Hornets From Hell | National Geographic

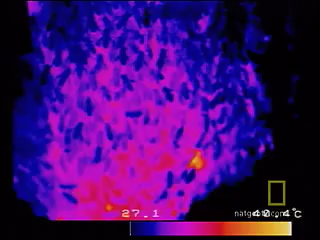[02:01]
Instead, as revealed by thermal photography, they all begin to vibrate,
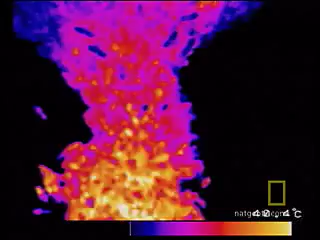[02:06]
gradually raising their collective temperature to 117 degrees Fahrenheit.